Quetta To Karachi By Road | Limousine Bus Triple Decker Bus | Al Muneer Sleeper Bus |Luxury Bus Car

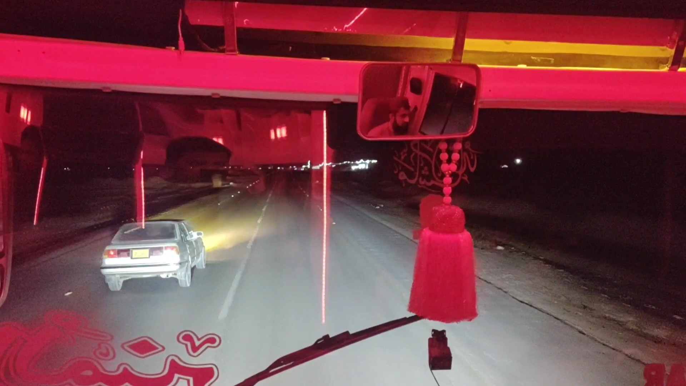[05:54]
थोड़ी देर के लिए मैं बस वाले के पास आके आगे बैठ गया और यह ट्योटा का डबा है जो बहुत ही तेज बाग रहा है 120-140 पे तो हम जा रहे हैं वो कम
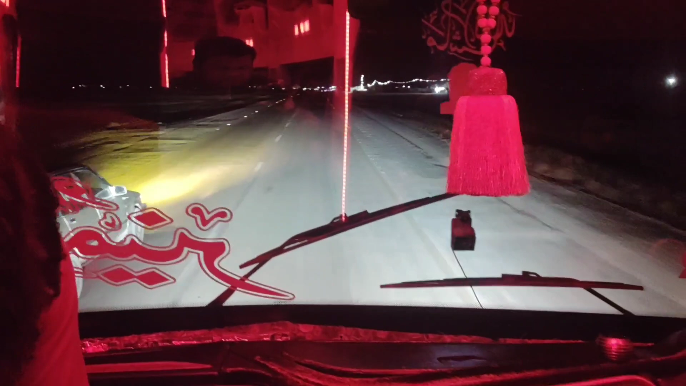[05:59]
से कम 120 पे टोटा बगारा क्या बात है जनाब याली और यह बाई जो है फून पर बात करते हुए
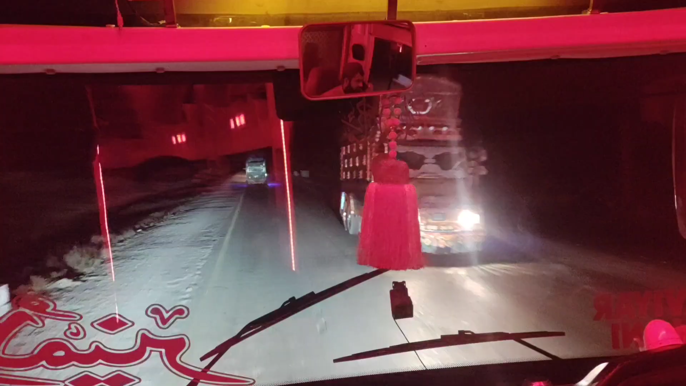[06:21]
अभी हम आपको अलमुनीर के ड्रैवर की करतूते दिखाने वाले मेरे बाईयों जो शायद बाज लोगों को पसंद ना आए आप देख सकते हैं मैं जूम करके आपको दिखा रहा हूँ कि मुसलसल आदे घंटे से
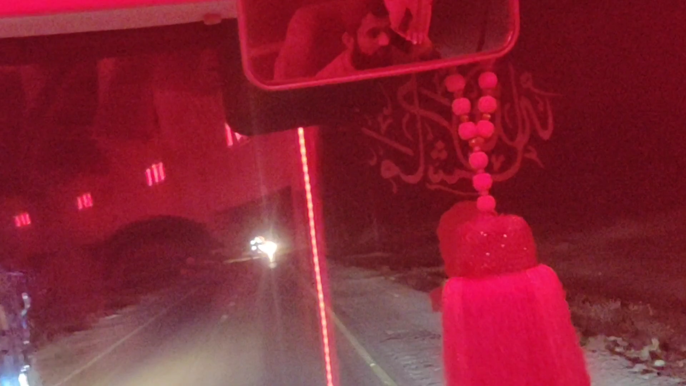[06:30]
ड्रैवर साब जो हैं वो फून पे बात कर रही हैं अगर इनके ओनर या अलमुनीर वाले देख रहे हैं तो इस ड्रैवर साब को बोलें कि गाड़ी चलाते वक्त फून का
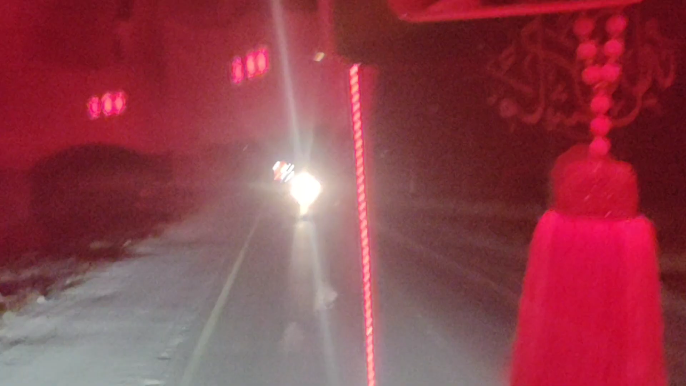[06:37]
इस्तमाल हर्गीज ना करें क्योंकि आपके पीछे हजारों